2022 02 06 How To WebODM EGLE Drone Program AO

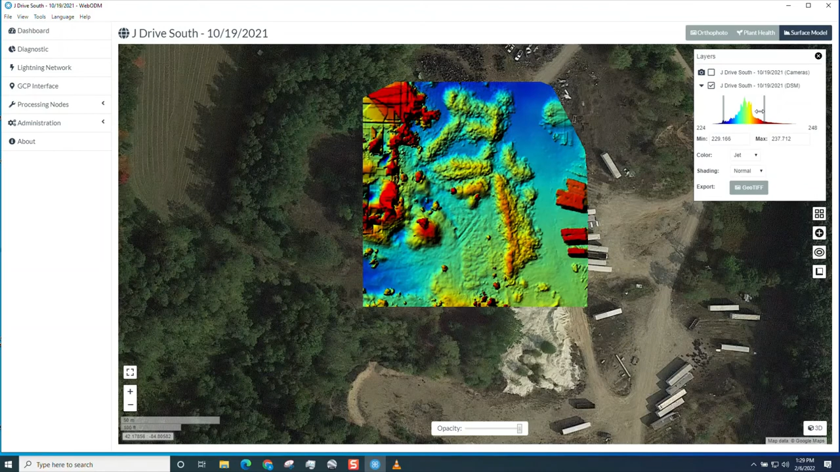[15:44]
This is fairly good resolution. It takes time. For it to catch up. Because it's pulling it off. The. Drive. If you want to make contours. Of your site. You may. It's as simple as that. You can choose. The interval contour. That you want. And you'll want to use the DSM. It's the only thing that's developed. And you can.
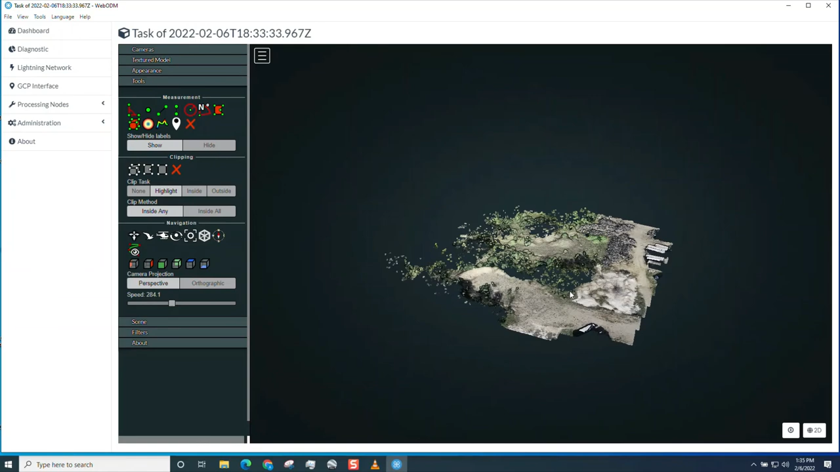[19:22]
Tasks. Under Web ODM. You're going to save all. Save all your assets. And then you can bring them back in.